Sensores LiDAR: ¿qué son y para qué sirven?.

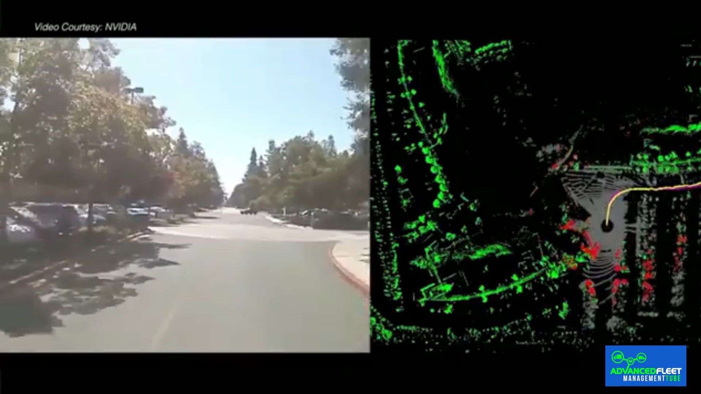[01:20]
creando una nube de puntos que representa el área escaneada.
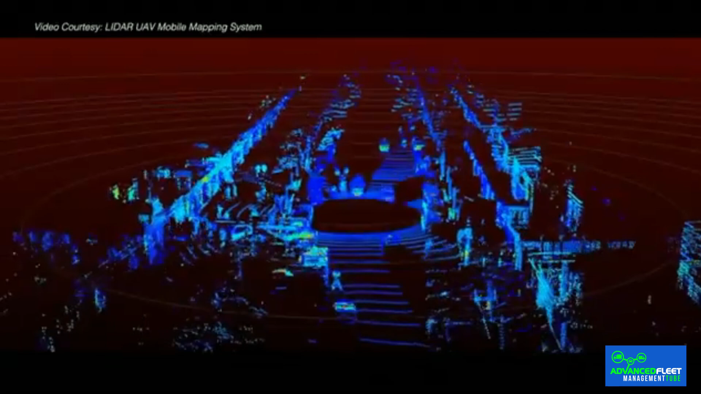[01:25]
Esta nube de puntos se combina con datos de posicionamiento GPS y
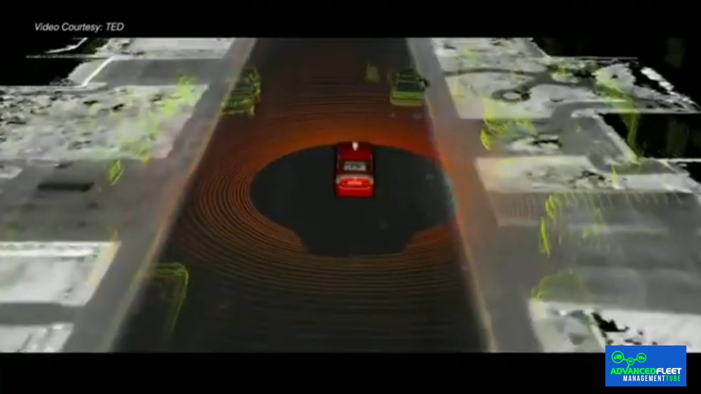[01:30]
NS para generar un mapa detallado del entorno en tres dimensiones. Tipos de sensores LIDAR.